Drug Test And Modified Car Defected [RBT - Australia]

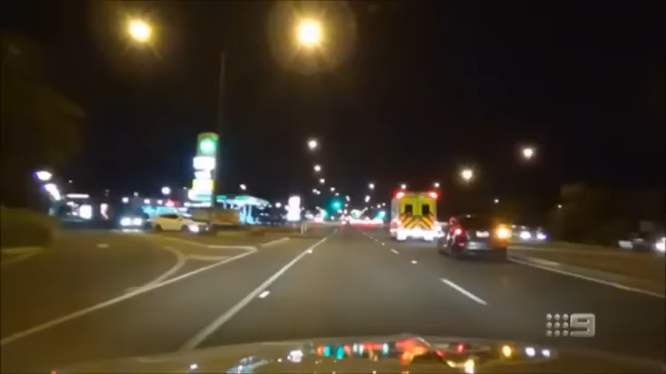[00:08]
Traffic police don't just patrol the open road, they also keep an eye on service stations and drive-throughs.
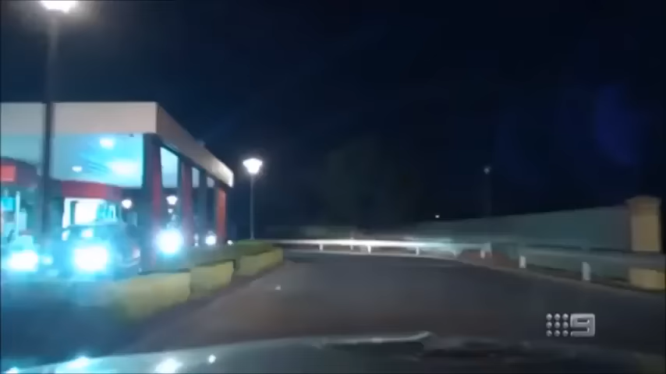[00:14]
This is where I followed a car through, here once, and they had the dodgy plates, disqualified, positive meth, unread, uninsured, contrary to defect.